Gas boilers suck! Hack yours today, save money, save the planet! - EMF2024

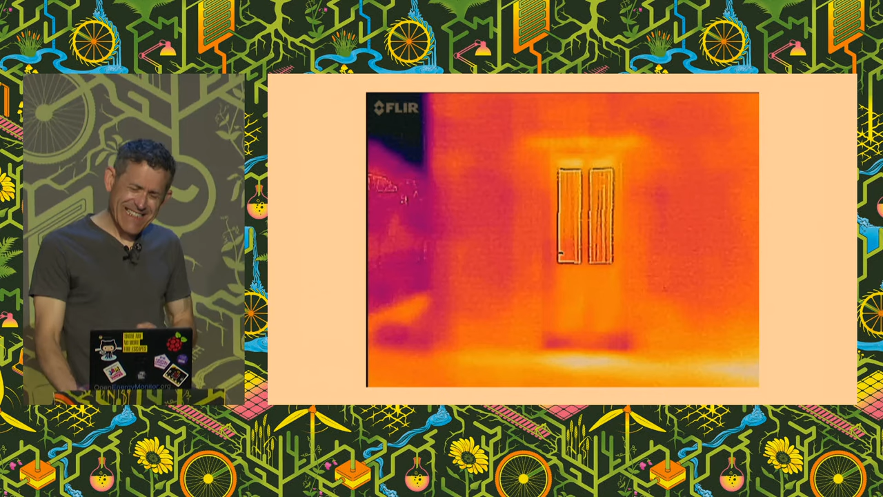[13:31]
I also got a bit carried away and borrowed a thermal imaging camera to see what was going on around the house of which there weren't oh spiders
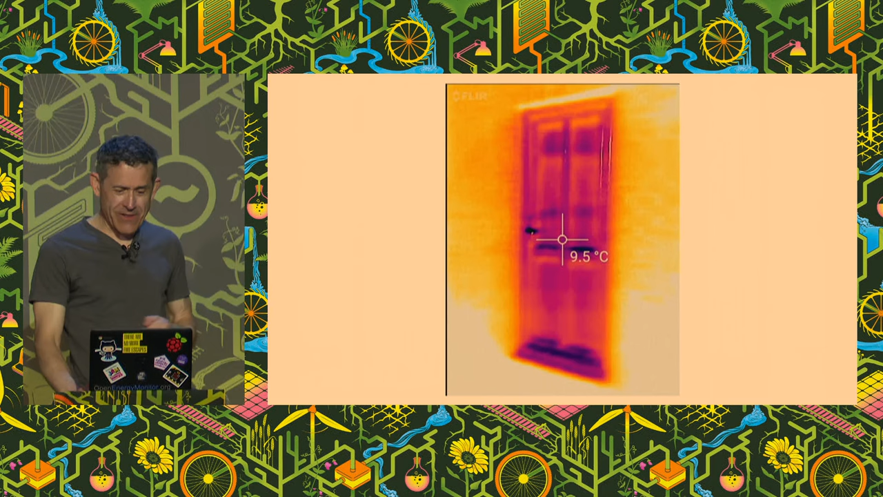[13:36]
On screen: spot 9.5°C
of which there weren't too many